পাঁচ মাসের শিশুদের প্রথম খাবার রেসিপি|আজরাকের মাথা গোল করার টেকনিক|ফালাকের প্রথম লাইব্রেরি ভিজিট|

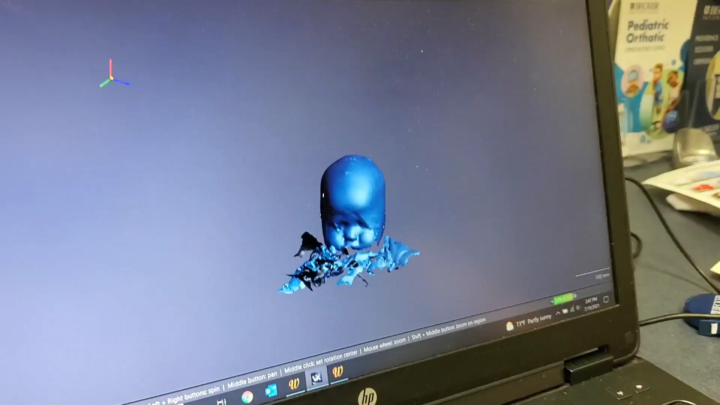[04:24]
Let me get to the other program and then I can zoom in. টেকনোলজি এত আমেজিং, আসলে চিন্তা করা যায় না।